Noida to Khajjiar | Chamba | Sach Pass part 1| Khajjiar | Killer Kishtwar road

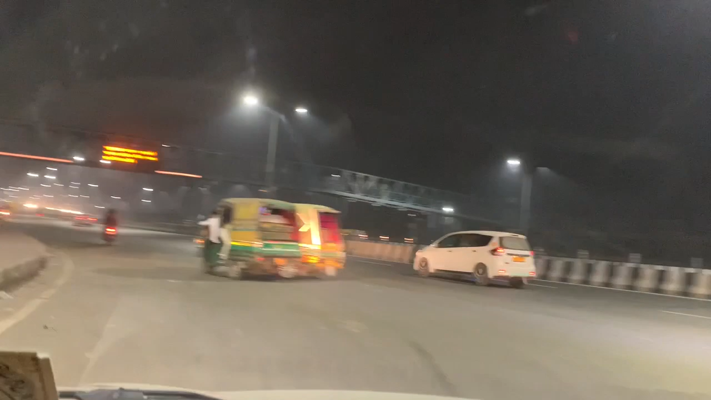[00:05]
एज यूजुअल आ गए हैं नोएडा से बाहर सेक्टर 62 की तरफ से।
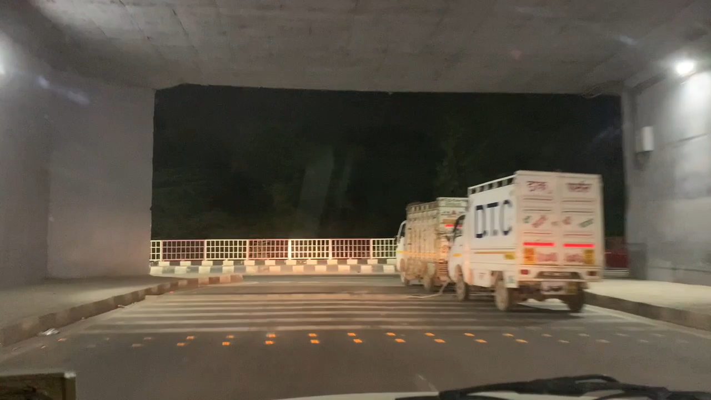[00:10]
और ये किसी का टेम्पो हो गया ही खराब। पहुंच
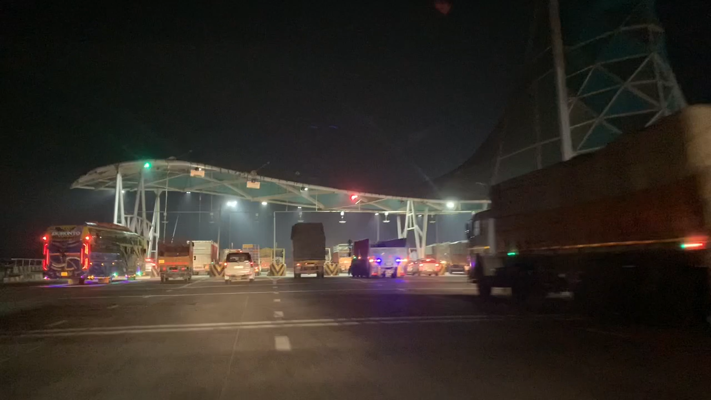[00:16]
गए हैं जी कुंडली टोल प्लाजा, पहुंच गए हैं जी अम्बाला।
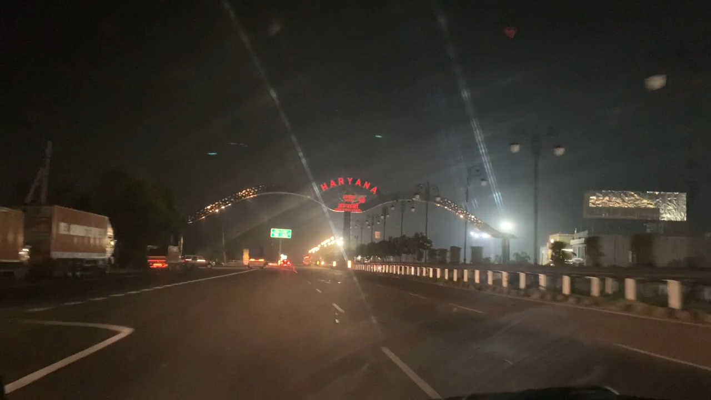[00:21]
और सुबह के हुए हैं 3:48। जलंधर अभी बचा है 20-22 किलोमीटर के आसपास।